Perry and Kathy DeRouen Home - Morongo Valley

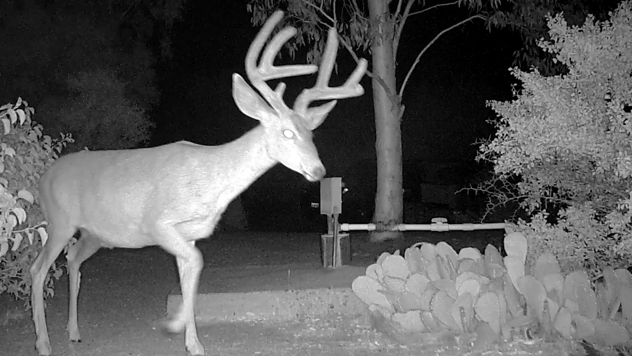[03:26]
The deers at night, the bucks, use the well birdbath. The does will use the gild in this one.
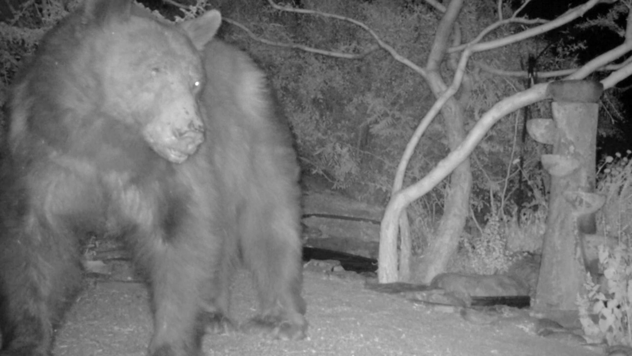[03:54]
we've been taking pictures of him and he's blind in one eye so we know it's our bear.